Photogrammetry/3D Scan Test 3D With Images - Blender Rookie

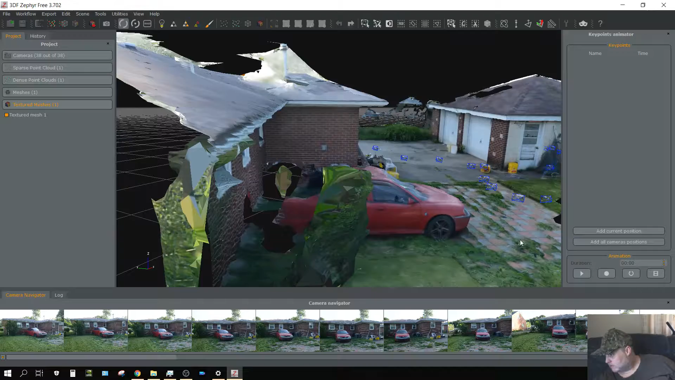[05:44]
but realistically it's not that bad and you can see the individual camera positions